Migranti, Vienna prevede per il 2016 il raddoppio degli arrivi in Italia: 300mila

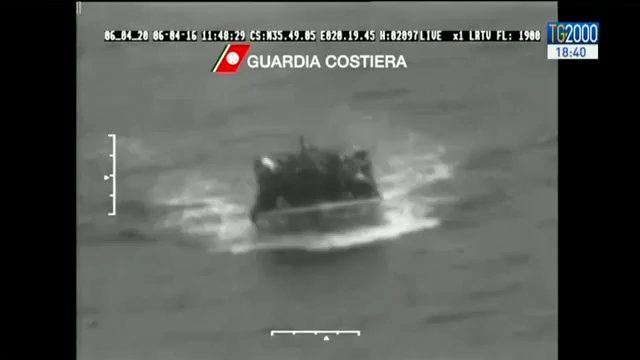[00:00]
Queste sono le immagini dell'ultimo soccorso avvenuto nella notte nel Mediterraneo.
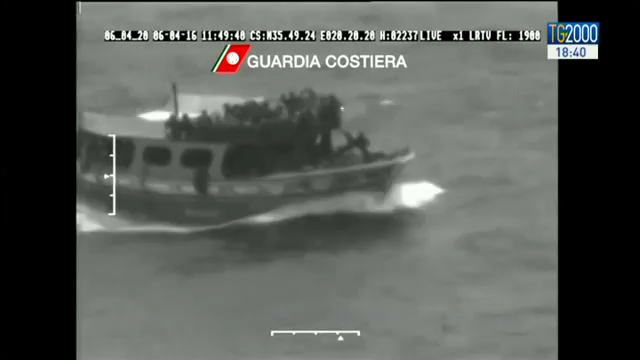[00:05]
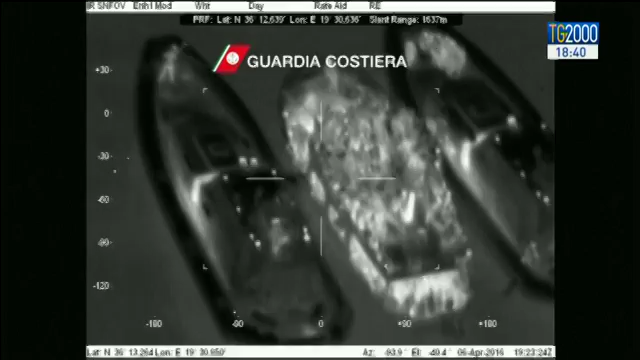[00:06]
Motovedette della Guardia Costiera Italiana affiancano un peschereccio partito dalle coste egiziane con 314 persone a bordo.